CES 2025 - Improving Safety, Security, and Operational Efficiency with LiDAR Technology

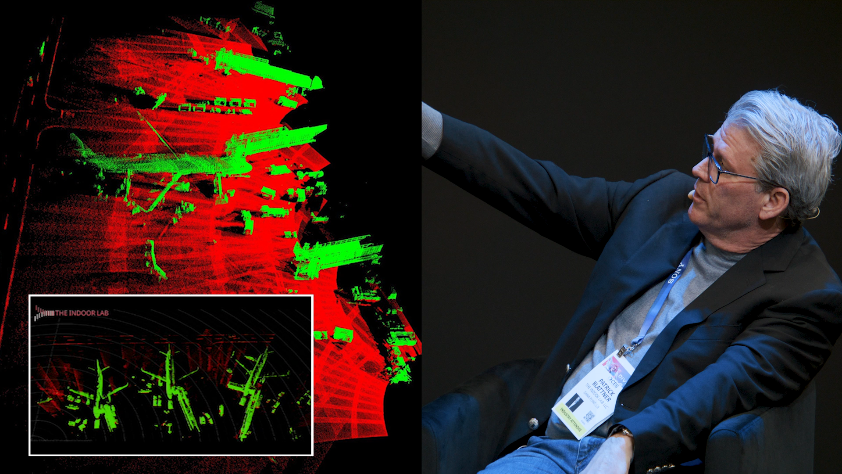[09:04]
how you're looking at everything top down even though the sensors are against the wall so the world of um the reason we stuck with airports first is we now have an entire ecosystem across the airport so we built this platform which is um probably the most robust enterprise platform across the airport and we knew that if we did that because you're tracking trucks buses planes